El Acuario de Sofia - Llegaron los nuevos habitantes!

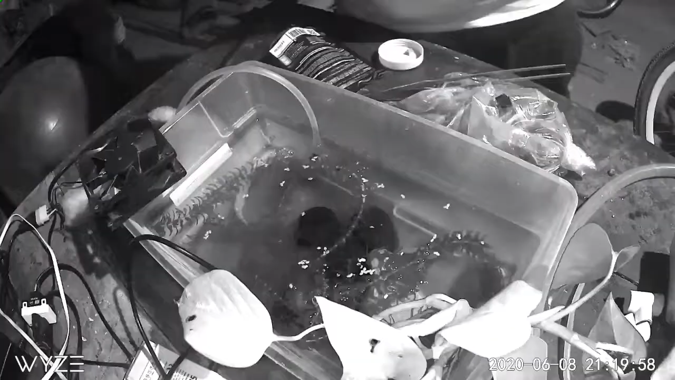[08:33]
Y les pusimos una cámara 24/7 para monitorear todo su progreso, para ver cómo iban creciendo, para pues vigilar que todo estuviera bien dentro de su hábitat.